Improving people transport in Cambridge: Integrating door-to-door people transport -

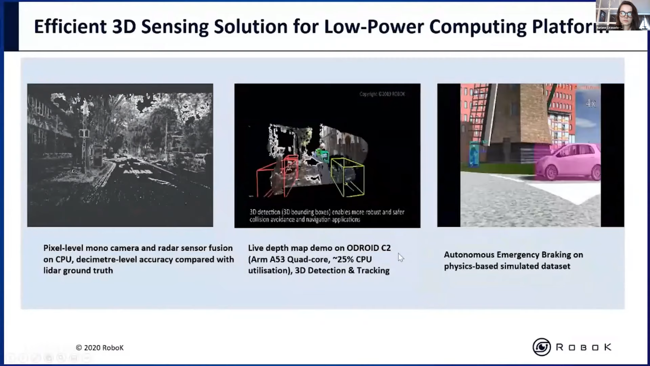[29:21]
Here is an example of our 3D sensing software solutions for city reconstruction as well as freedom detection and classification, all running on low-power arm-based computing systems. Moving along, here is building a piece of our technology working for localization for both indoor and outdoor settings,
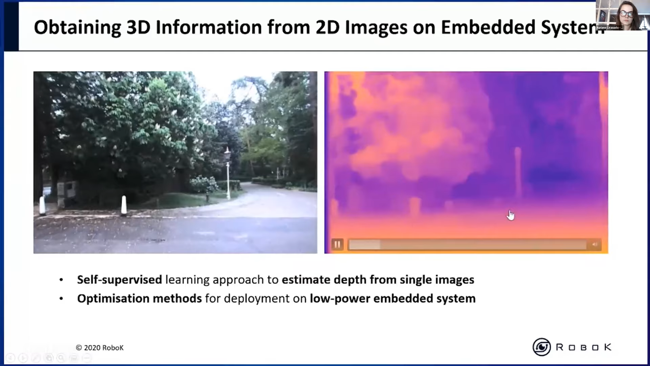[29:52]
obtain important three information from just a single and a monocular camera. And here we also applied our optimization method so that a deployment can be run
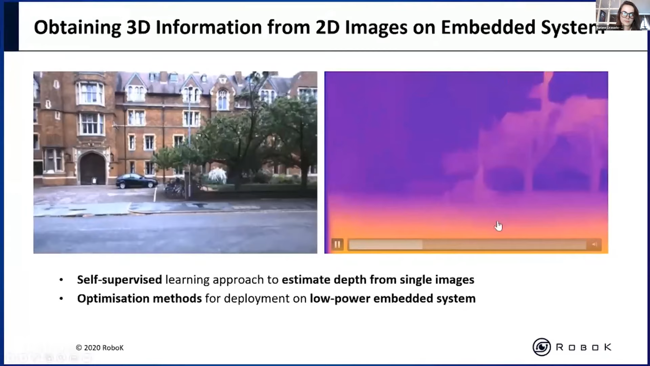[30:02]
on low-power embedded systems as opposed to more power-hungry computing devices.